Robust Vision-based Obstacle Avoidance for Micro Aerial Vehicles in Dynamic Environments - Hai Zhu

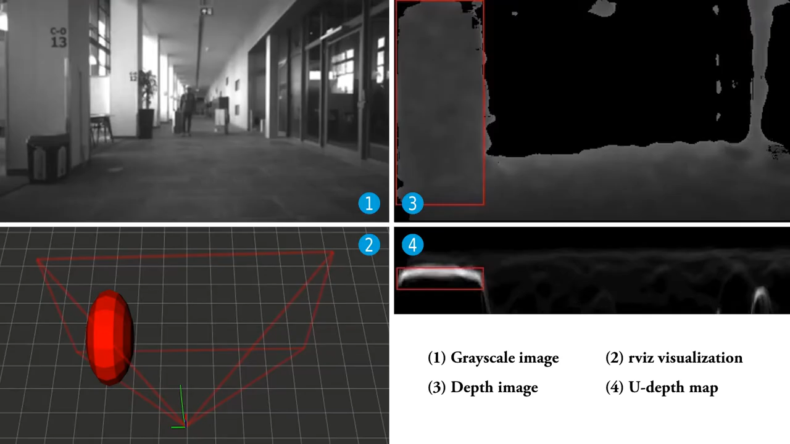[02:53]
In this experiment, a maximum speed of 2.4 m per second was achieved by the quadrotor.
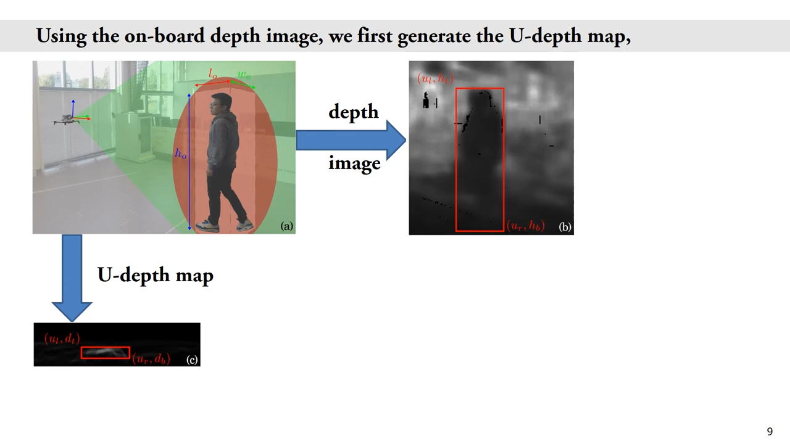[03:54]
which is computed with the column depth value histograms of the original depth image. Next, we find the obstacle height and z-position based on the depth image.